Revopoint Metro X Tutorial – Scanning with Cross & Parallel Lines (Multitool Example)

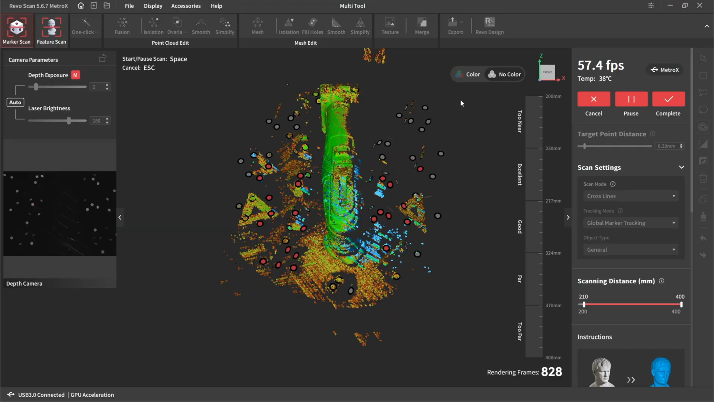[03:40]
Now when I'm scanning it now and it falters a lot. I see how it faltered, it stopped and then it jerked forward.
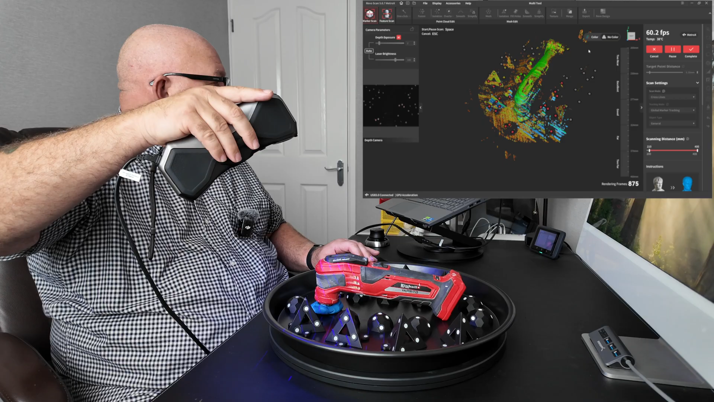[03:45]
That's not my crappy editing.
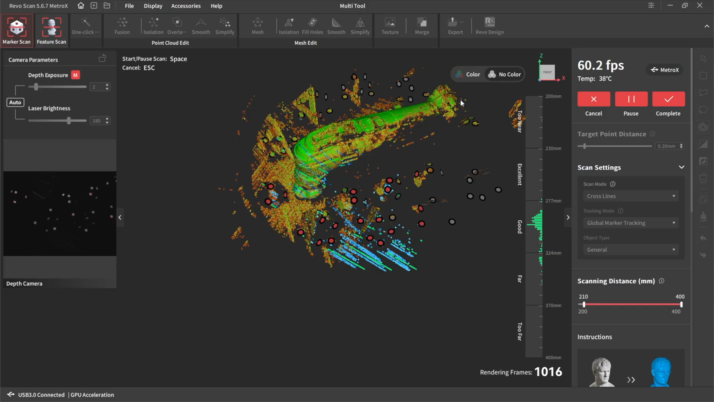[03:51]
That's basically the software struggling because it can't find the markers.
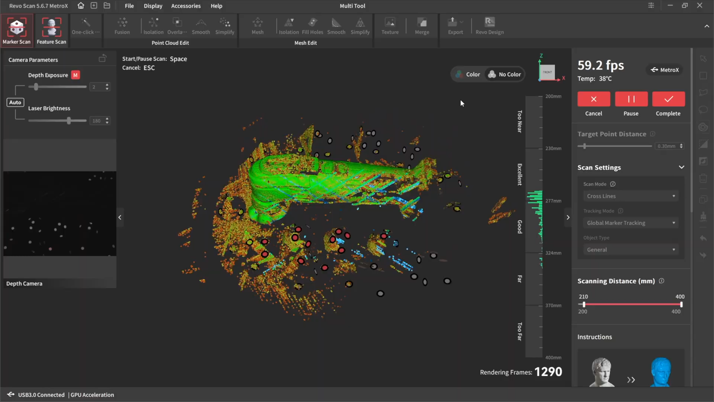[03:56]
And it's because of this depth of furl issue I'm on about.
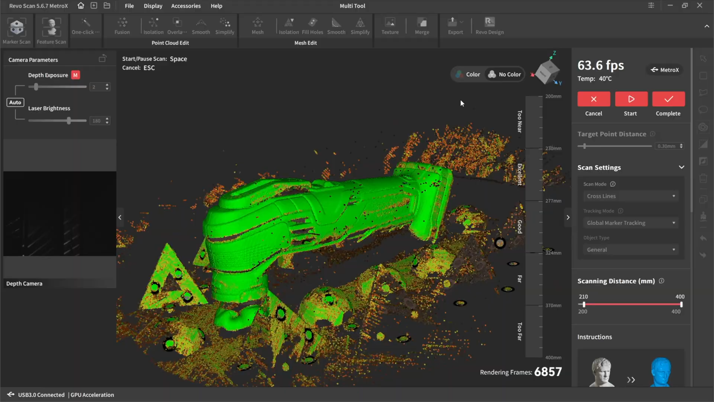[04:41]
A few gaps here and there maybe.
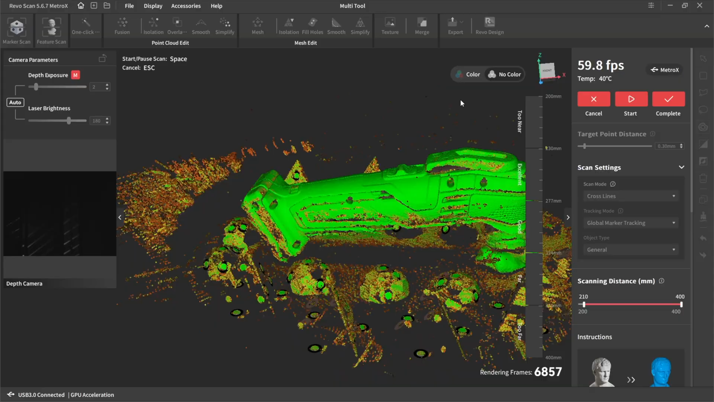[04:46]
And some of those little nooks and crannies just there.
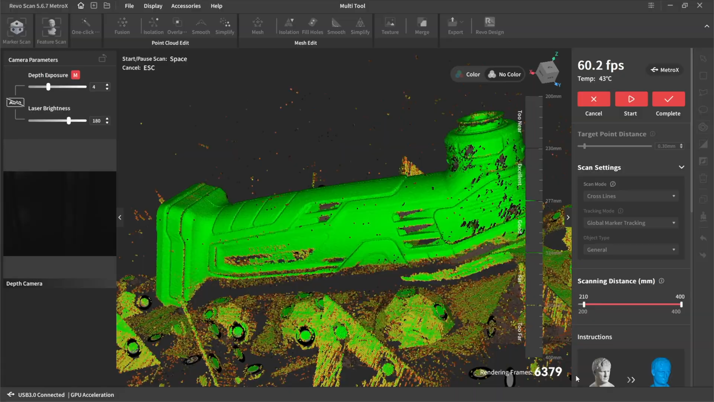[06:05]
As I say some of these little gaps here. You struggle with these sometimes with these laser scanners.
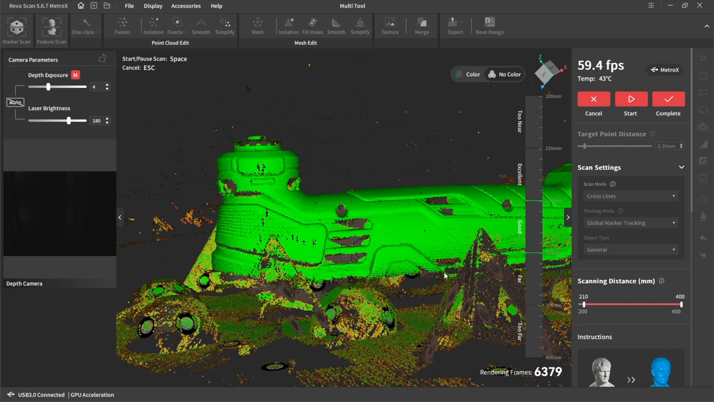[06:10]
Because I just can't. I just can't penetrate it with this many laser lines.
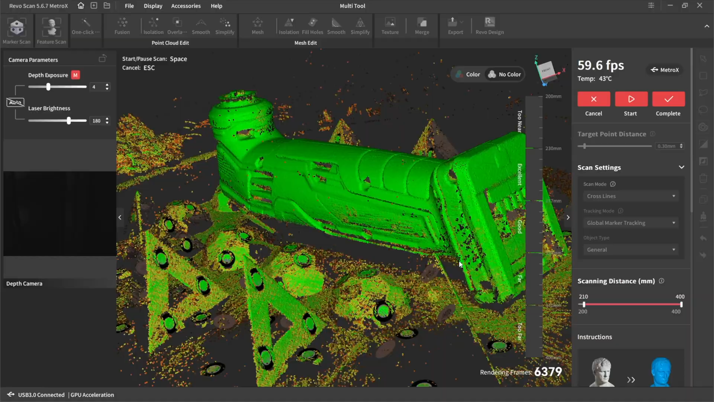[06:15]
So. I'm going to turn it over now then for the side. Being careful not to touch any of the markers.
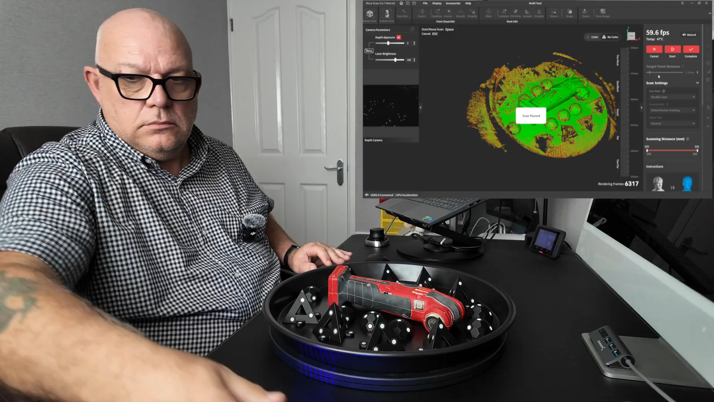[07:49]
Ok. That's all the scanning done then. Let's go over to processing.
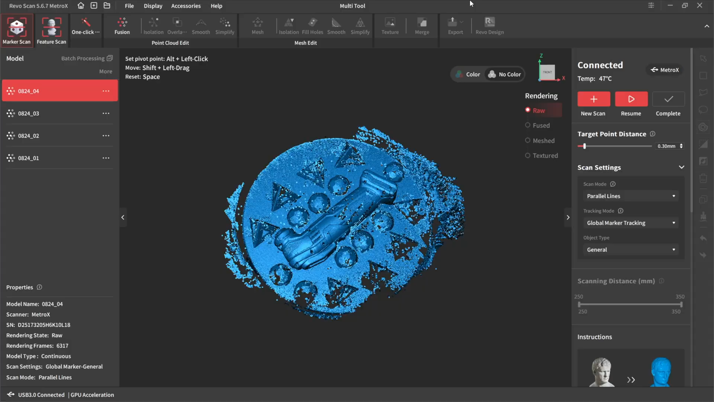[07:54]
The Rev-O-Point software. I think this software. Is streets above anybody else. We've got four scans. Top.
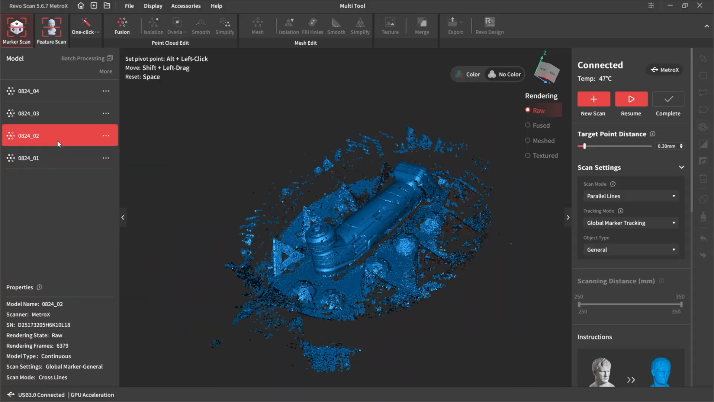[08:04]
Bottom. Side.
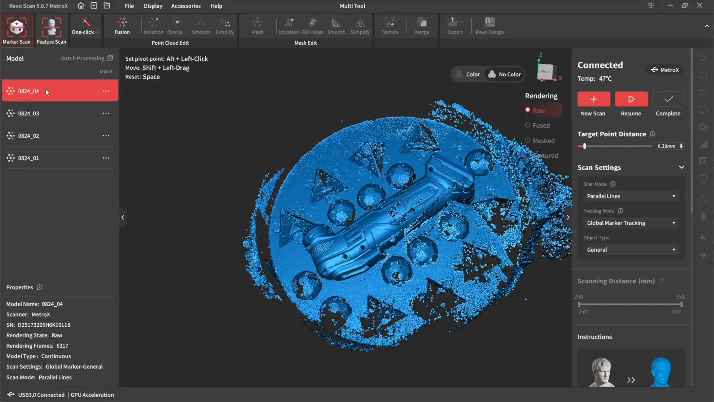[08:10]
And the other side. Now we've got to mix them all together. And we've also got to get rid of all this junk.
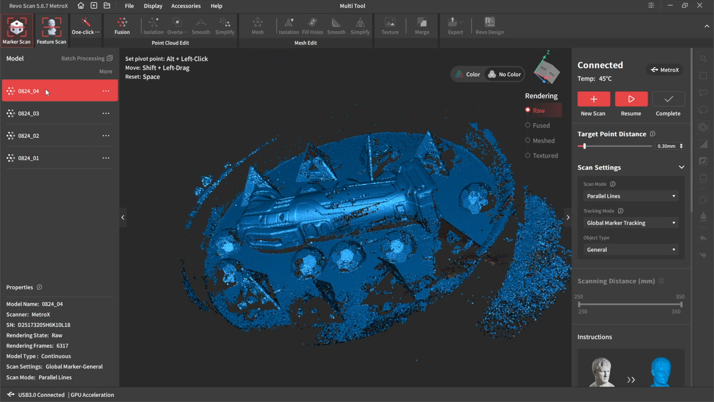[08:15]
You have to process them first though. By fusion.
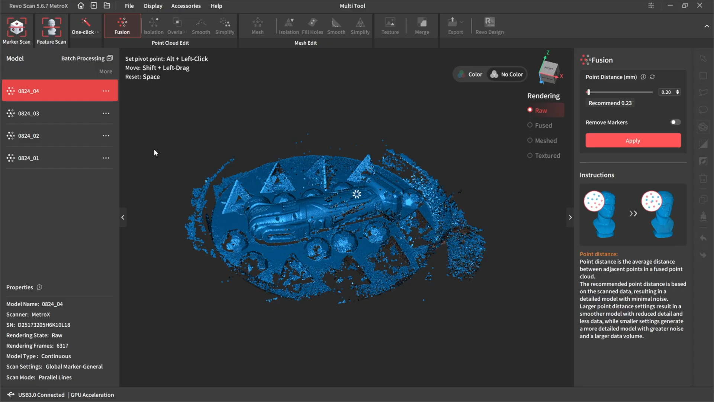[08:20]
Do all four together. And we'll do them at point two. Click apply.
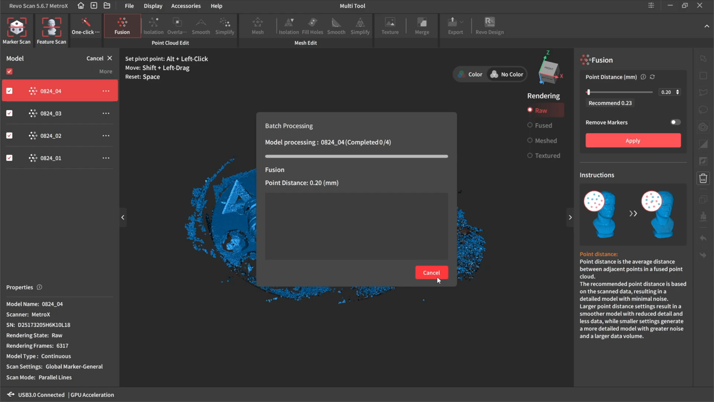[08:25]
And wait. All four scanners are fused.
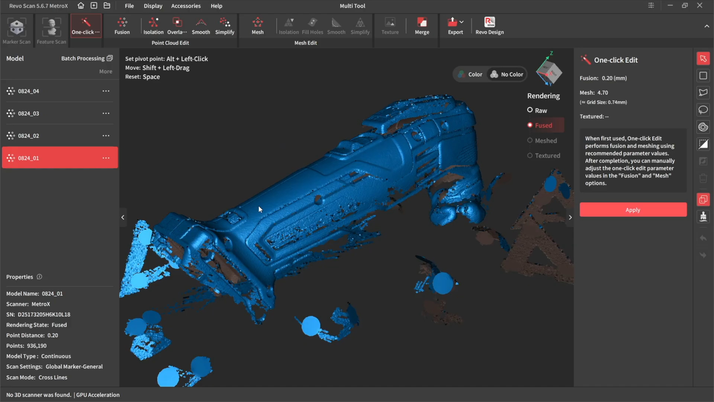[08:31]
There's a top. Bottom.
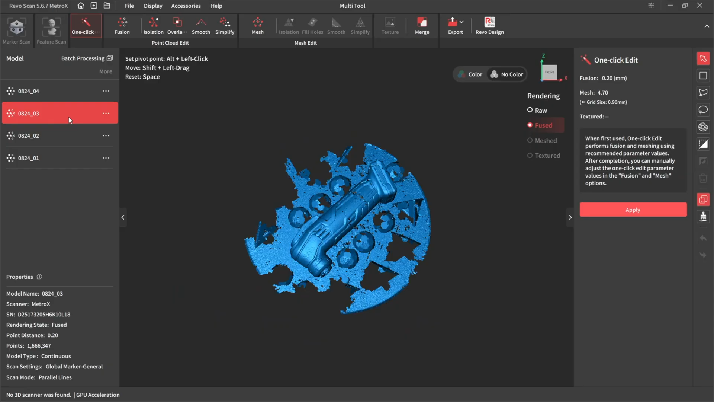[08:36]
Side. And other side.
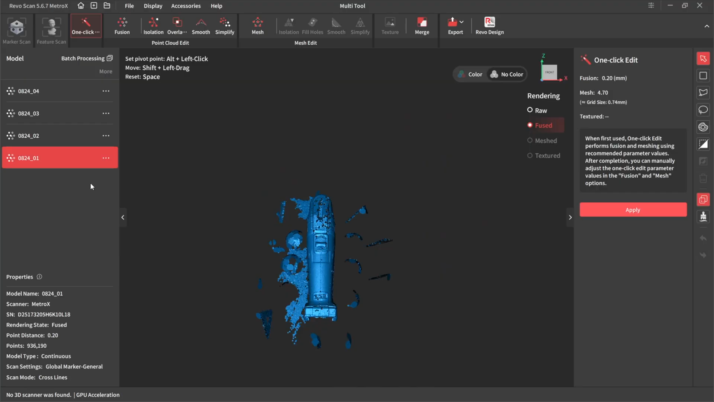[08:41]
The next job then is to get rid of all those bits of crap.
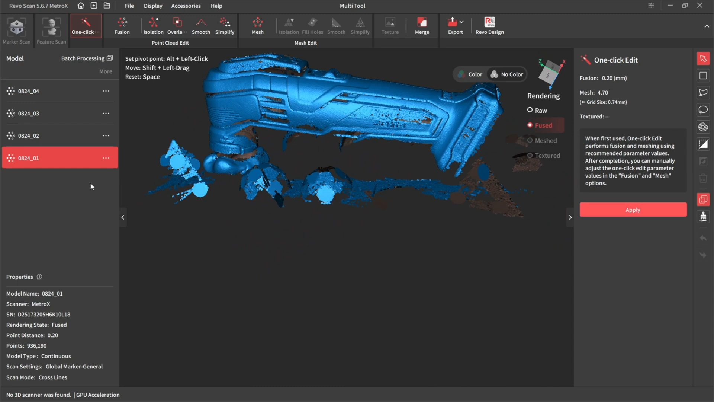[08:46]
And then there's a whole host of tools on there now to do this. Which are brilliant. Selection tool. As in square. You just select square bits. Polygon tool. Any shape you want. As long as it's square lines obviously. The lasso.
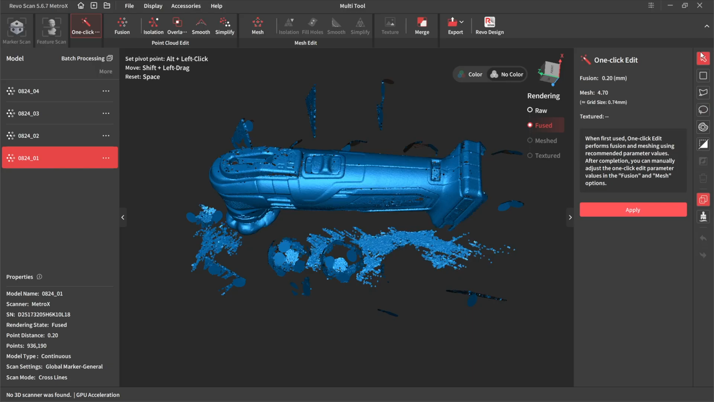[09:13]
The connected domain tool. Now this is brilliant I think. If you basically just click on that. It selects. It selects it.
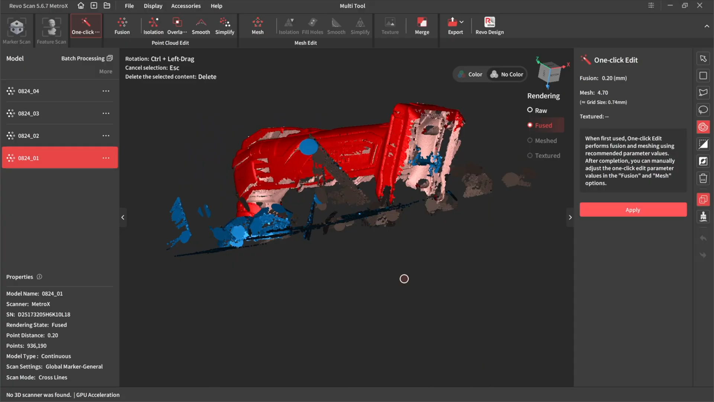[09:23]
So if you think to yourself. Well that's all I want.